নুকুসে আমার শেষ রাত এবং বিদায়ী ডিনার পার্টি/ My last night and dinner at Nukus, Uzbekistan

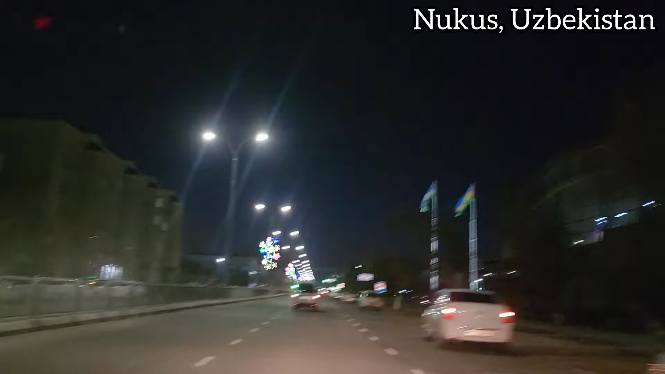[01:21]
মানে নুকুস শহরটার প্রেমে পড়ে গেছি আসলে, আমি বলতে হবে। গত একটা বছর এই শহরের আনাচে কানাচে অনেক ঘুরছি। এখানে একটা কারাকাল পাকিস্তানের ফ্ল্যাগ আর একটা উজবেকিস্তানের ফ্ল্যাগ।